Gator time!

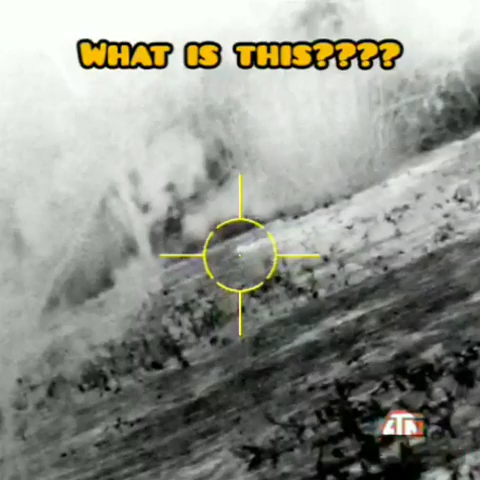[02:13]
No idea what that thing is.
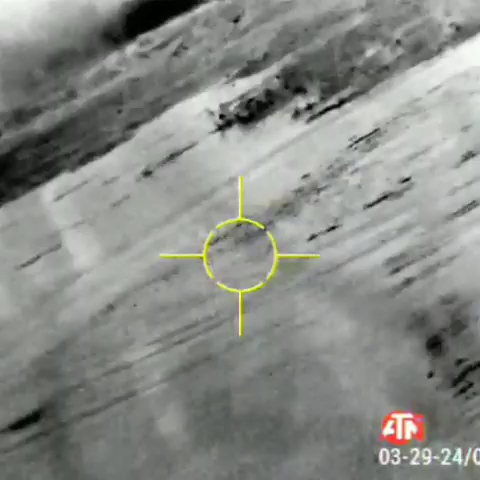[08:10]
That time I got him, it's a fucking alligator.
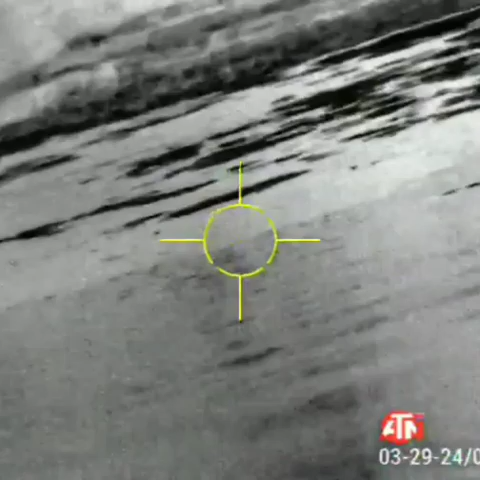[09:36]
I have no idea what the hell is going on. Oh, it's still alive.